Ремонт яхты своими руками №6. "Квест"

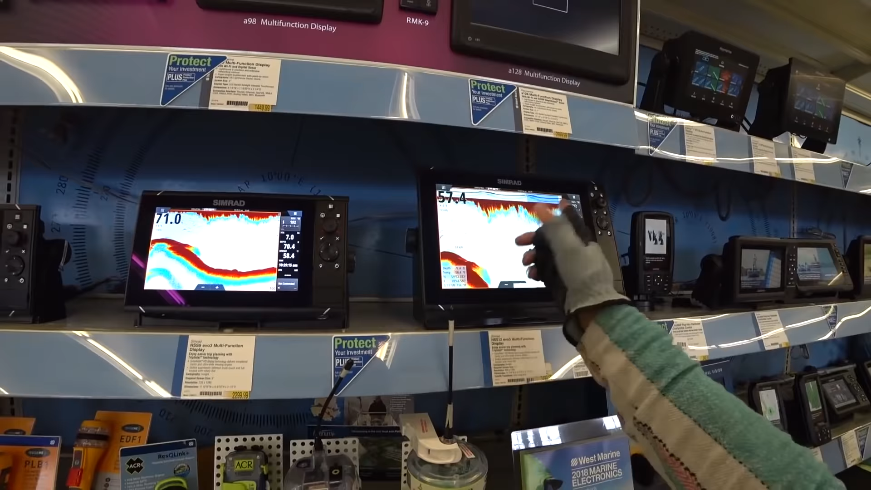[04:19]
Это очень классная тема. А еще вот такая штука тоже. Спасатели приезжают при попадании воды. Все, что сенсорное, круто. Смотрите, глубины, все чик-чик.